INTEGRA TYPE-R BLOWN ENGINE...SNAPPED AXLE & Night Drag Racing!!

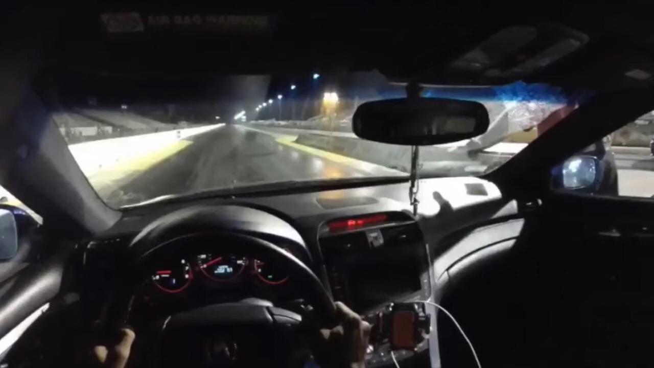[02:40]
I was supposed to race my friend, but we got put in different lanes at the staging area. This was an Integra Type-ARE that was built for the drag strip, and obviously I knew I had no chance, but we were going for time, so that didn't matter regardless. Once we went off, you can hear it in the video. Seeing it is a little bit more difficult just because of the rearview mirror, but I think he missed his shift going into second, which unfortunately blew his engine and sent him into the wall on the right side. I thought he was going to bounce off the wall on the right side and come into my lane.